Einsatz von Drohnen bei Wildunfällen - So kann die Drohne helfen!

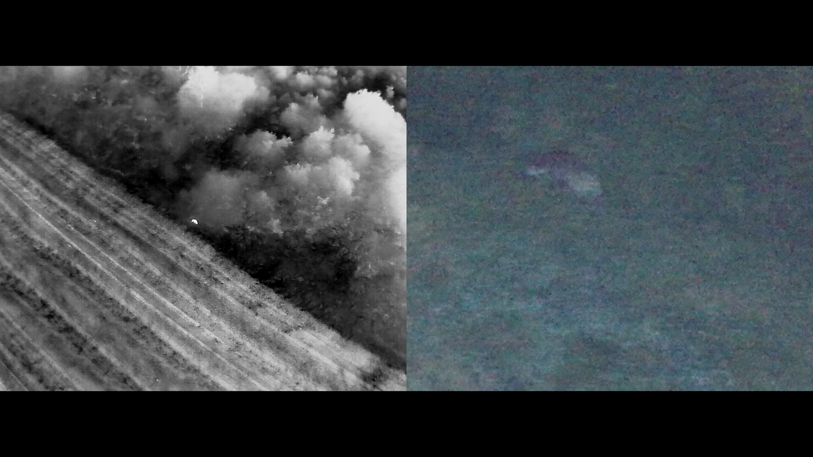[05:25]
Dieser Scheinwerfer bringt uns dann Licht und wir können natürlich dann das Wild auch im Straßengraben schneller finden, ansprechen, uns den Ort ausleuchten und das Tier so schnell wie möglich stressfrei erlösen.
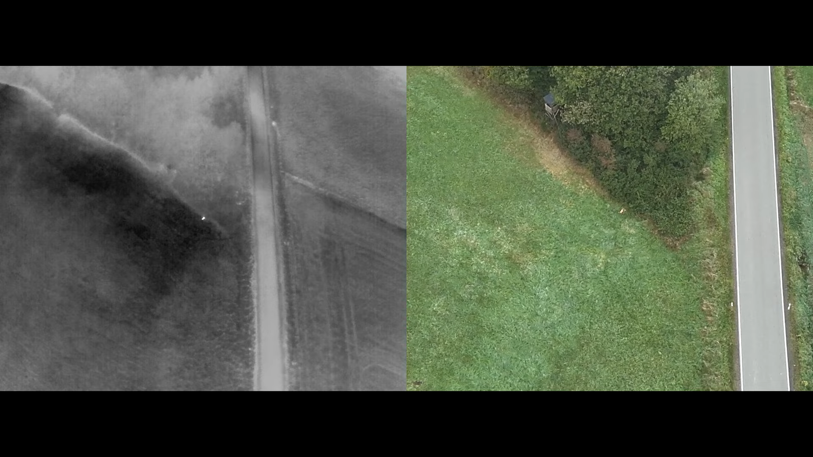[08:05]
Und ich kann aus der eben genannten Höhe 80 bis 120 Meter runterzoomen und die Wärmequellen hundertprozentig ansprechen.
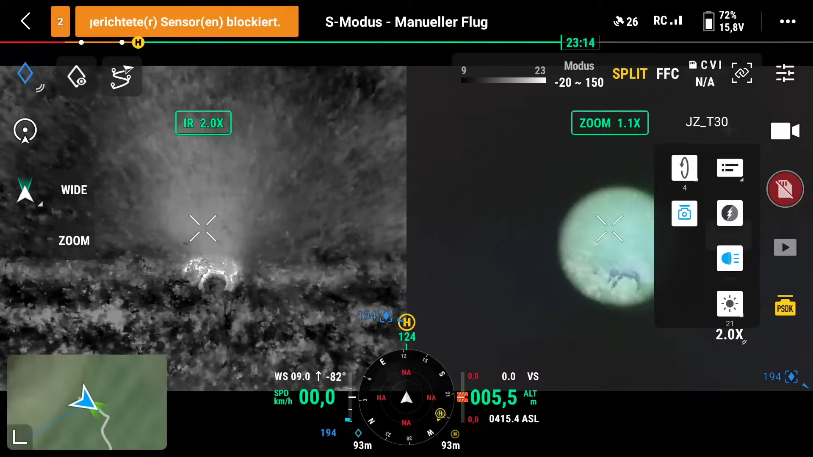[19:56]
und es anspricht, dann kann man das auch aus 80 bis 90 Meter aus der Luft machen.
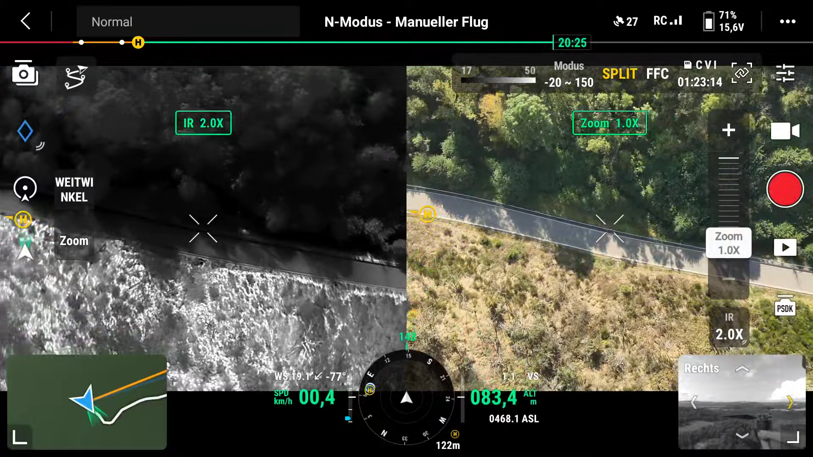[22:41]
So, und jetzt seht ihr, wir fliegen jetzt diesen Rand ab und ich habe hier einen Kameraneigungswinkel von ca. 70 Grad, bin neben der Straße und kann jetzt hier schauen, ob dort was ist.
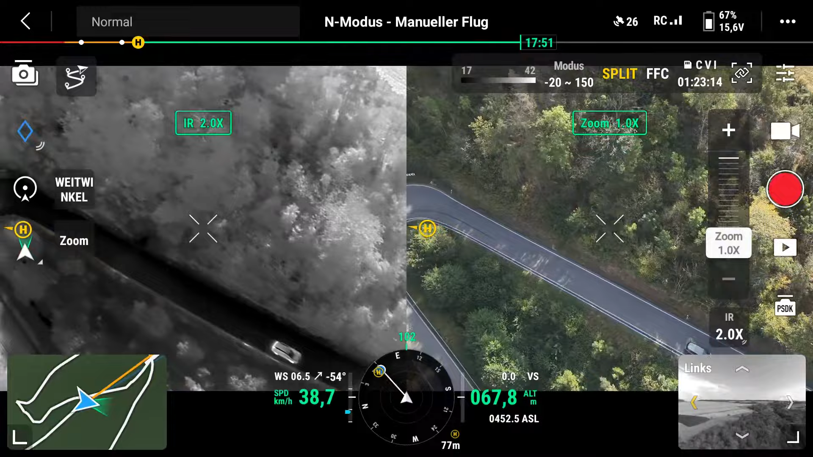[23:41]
Das funktioniert natürlich auch auf so einem Feld wie hier oben, weil oftmals, nehmen wir mal an, da wird ein Reh angefahren oder eine Sau und die geht hier irgendwo rein,
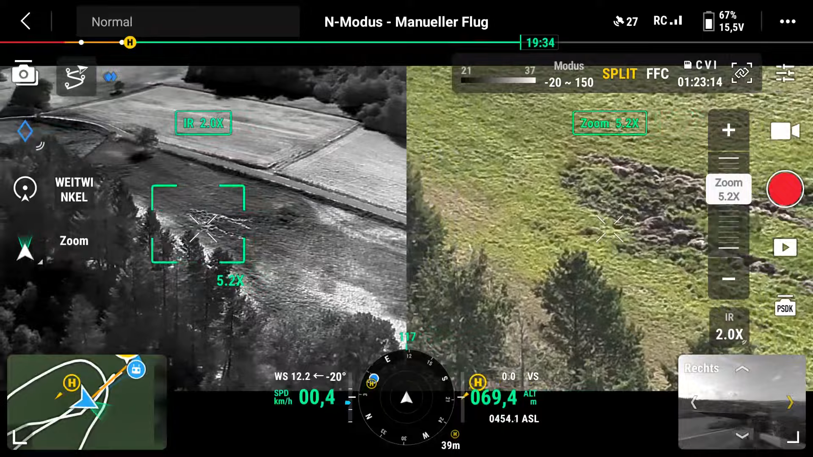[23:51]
wenn das Gras ein bisschen höher steht oder hier ins Feld, wenn die Felder höher stehen, findet man die auch sehr, sehr schlecht.